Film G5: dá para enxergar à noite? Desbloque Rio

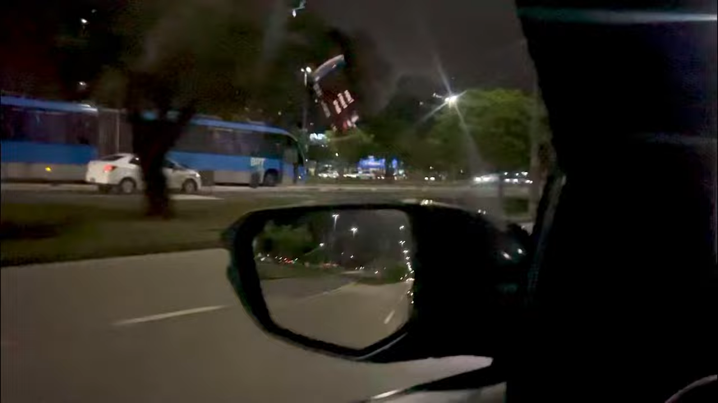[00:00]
Aí pessoal, como enxerga a noite, gente?
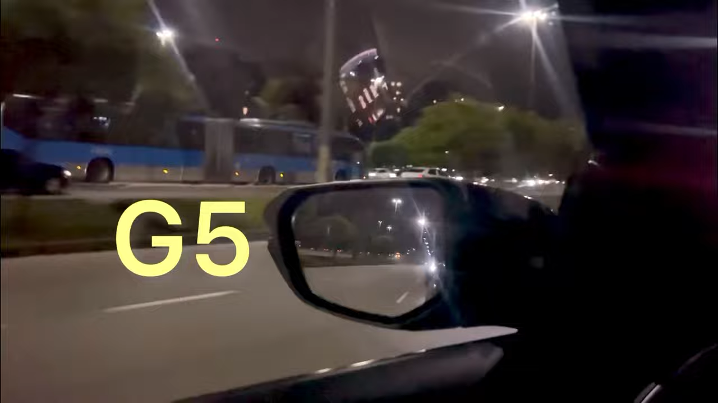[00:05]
É isso aqui, ó Você viu o carro lacrado, né? É assim que a gente enxerga a noite Aí, enxerga tudo É no G5, tá, gente?
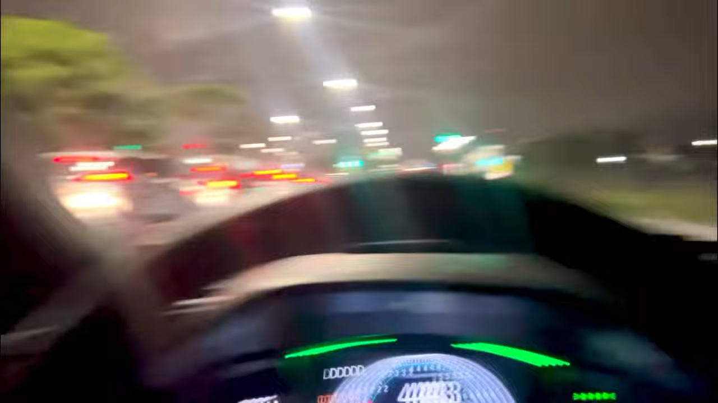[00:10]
É G5 G5, gente Aí, ó Como é que a gente enxerga? Aí, ó Olha lá o mercado lá
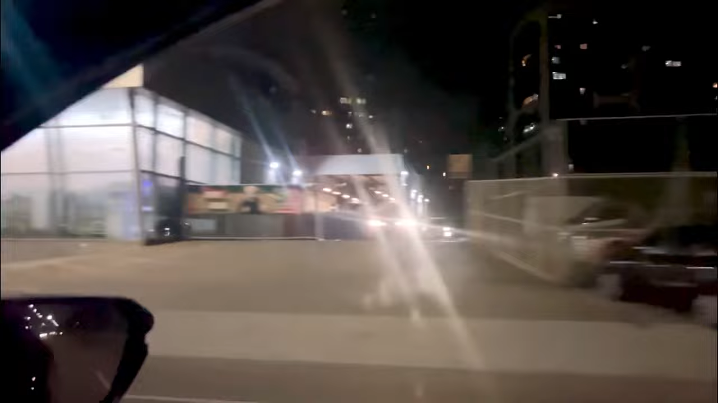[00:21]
Olha essa frente Pessoal, chegando na garagem, ó Na garagem Com G5, tá?
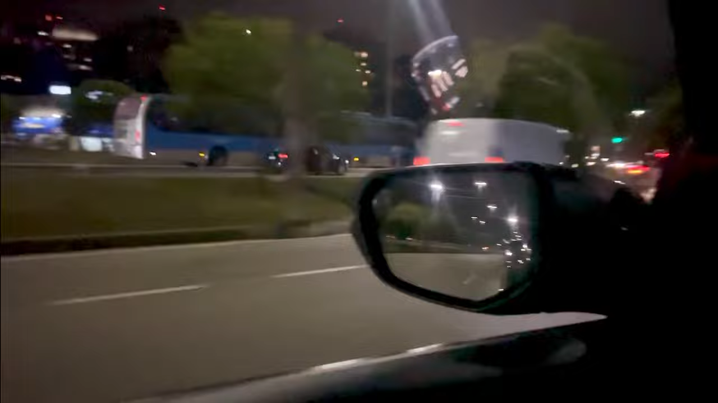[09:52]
É assim que a gente enxerga a noite Aí, enxerga tudo É no G5, tá, gente? É G5 G5, gente Aí, ó Como é que a gente enxerga?